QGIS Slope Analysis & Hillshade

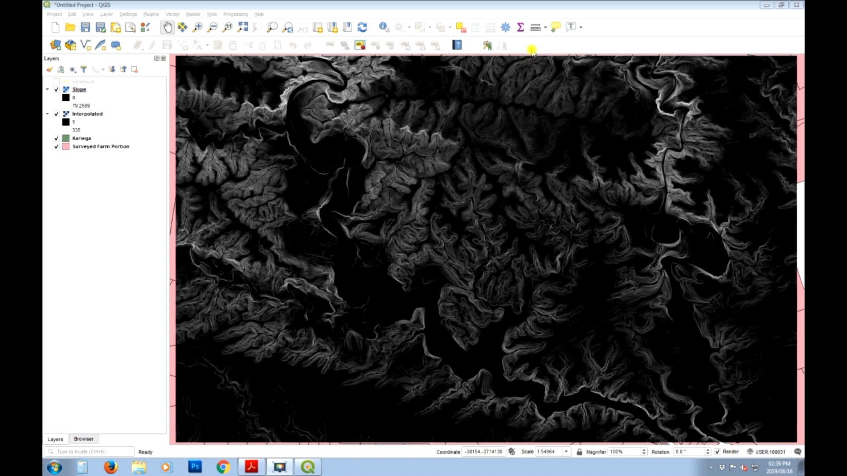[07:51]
tools that will now be in this version of QGIS so because this is QGIS with grass so let's open up our processing toolbox and we're going to search for something called
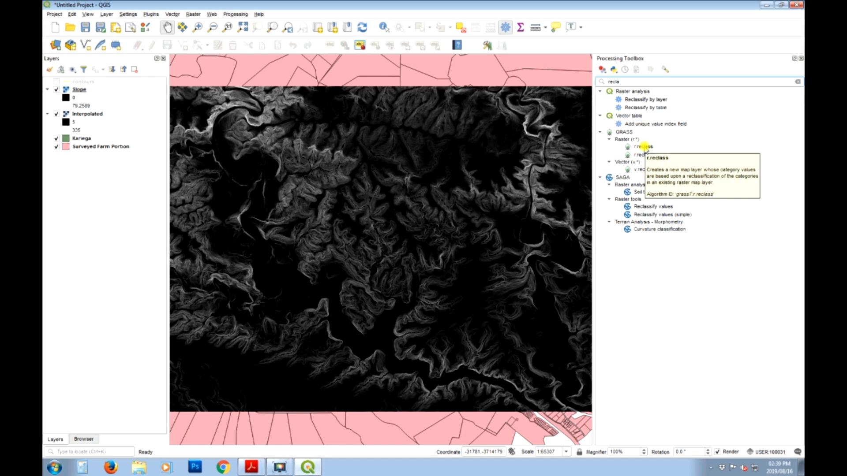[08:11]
then it's got it's looking for the input raster so slope is fine that's the correct one to put in
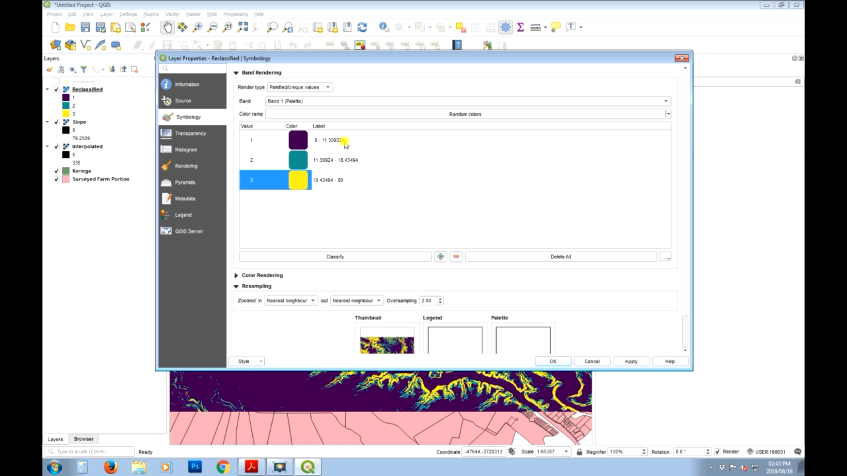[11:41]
okay and that's how it looks so now looking at that we can see that the yellow areas are steeper than one in three the areas that are green are between one and three and one of five and everything that is purple is flatter than one in five okay so we can maybe turn off our toolbox now and maybe a better way of looking
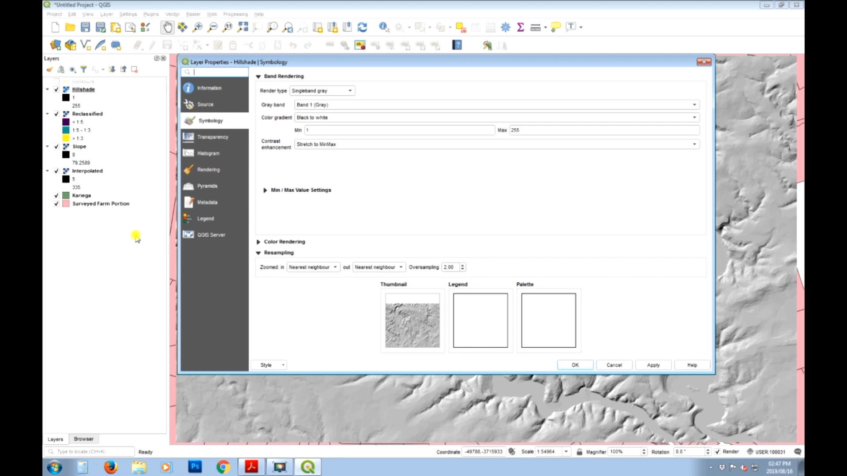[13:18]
we'll get an idea of where the slopes are so let's just change this transparency down to
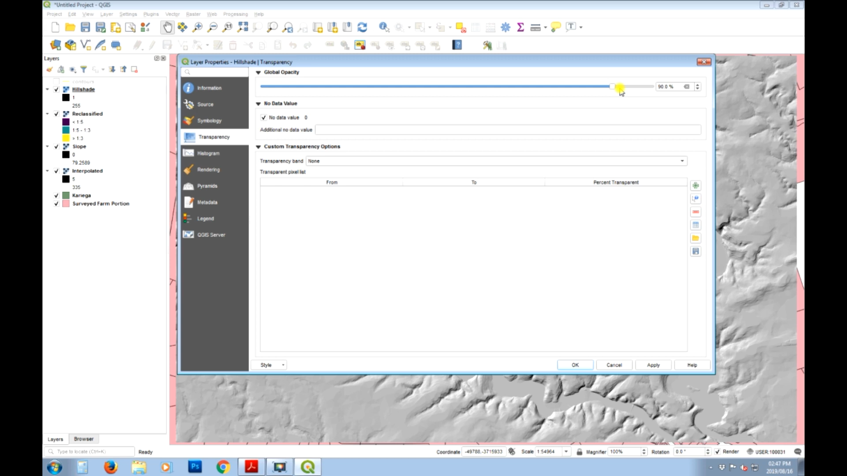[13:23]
to maybe something like 40 let's see how that looks can't really see it maybe make it a little darker